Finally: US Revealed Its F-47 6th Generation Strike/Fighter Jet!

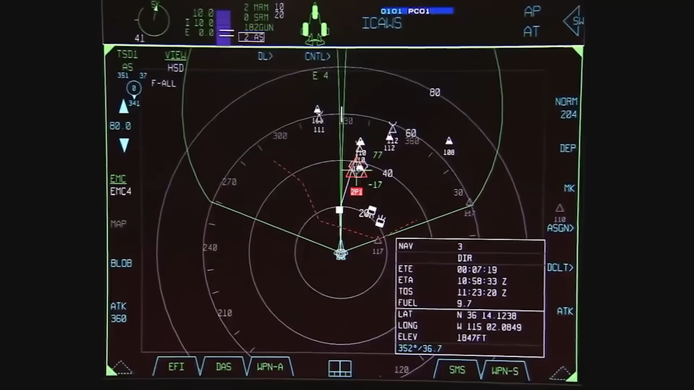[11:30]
the NGAD fighter is slated to wield the most sensitive sensors ever installed on an American fighter.